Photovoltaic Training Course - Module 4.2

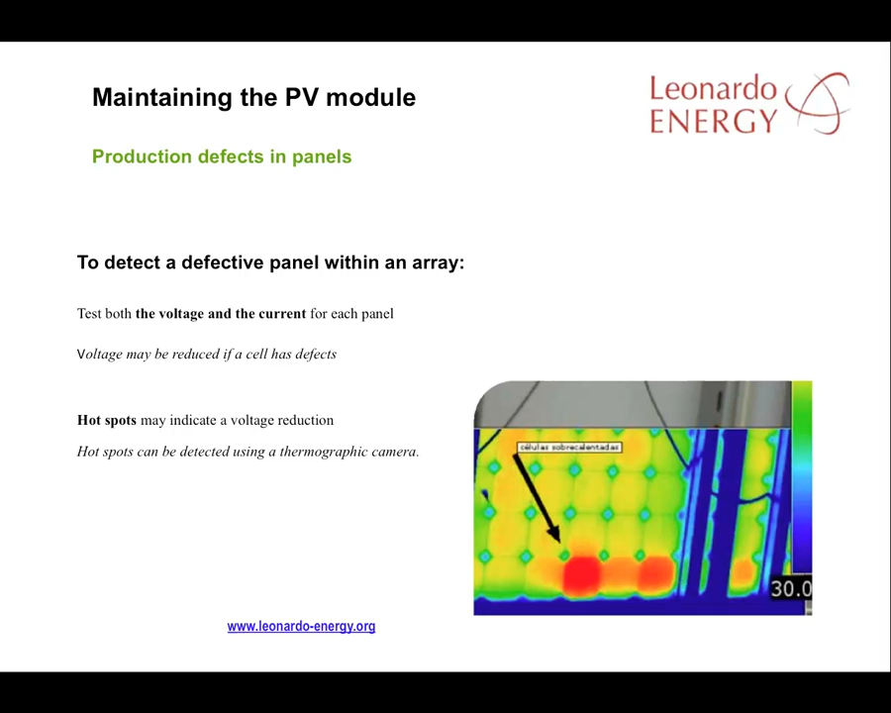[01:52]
The red areas on this slide are an example of that. Lower voltage usually indicates a defect and the panel should be replaced. And normally, replacement should be handled by the panel manufacturer. The inverter is one of the most important elements to be maintained.